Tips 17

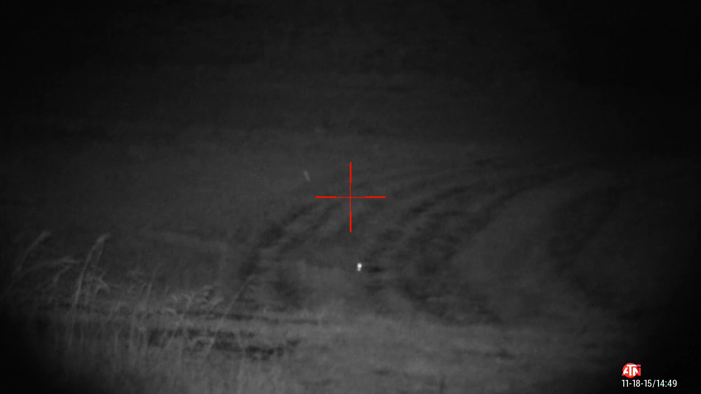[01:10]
At the next farm another Fox appears the Platinum Gray and I coaxed it in with field bounce distress.
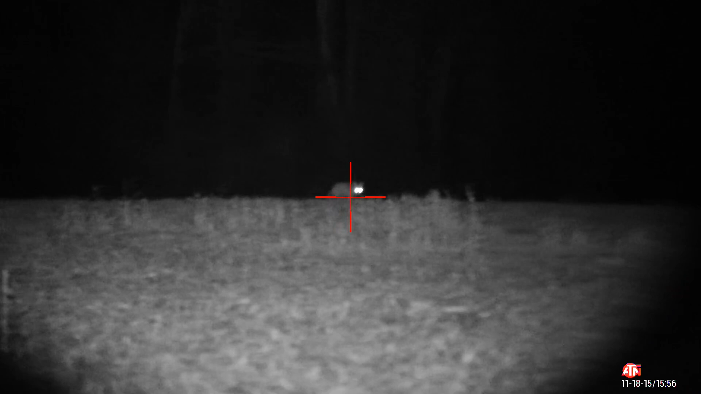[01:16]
Just as I thought I was about to shoot.
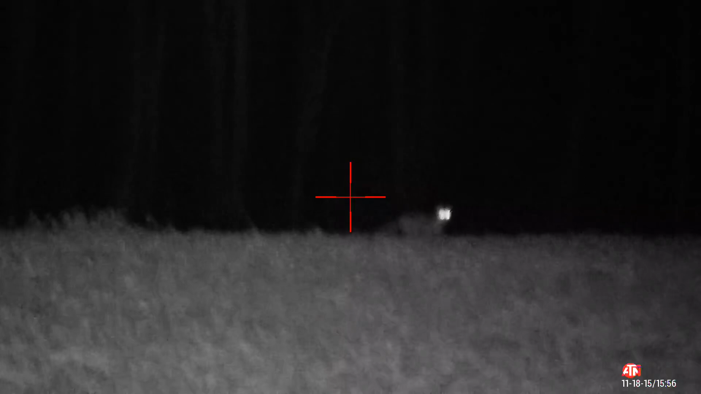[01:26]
He just went over this hill. Watch.
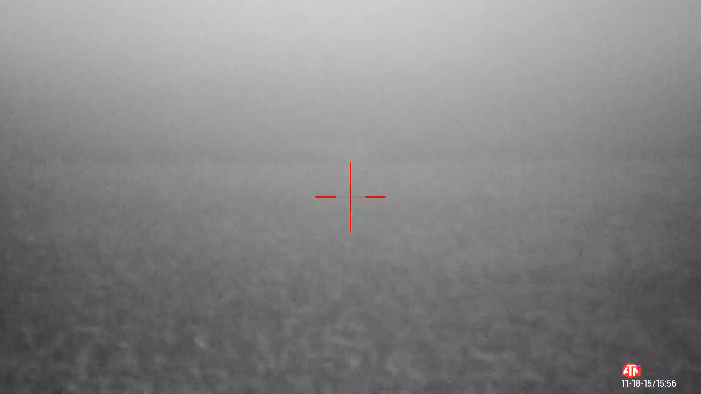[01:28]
There's the shot. So he didn't go far.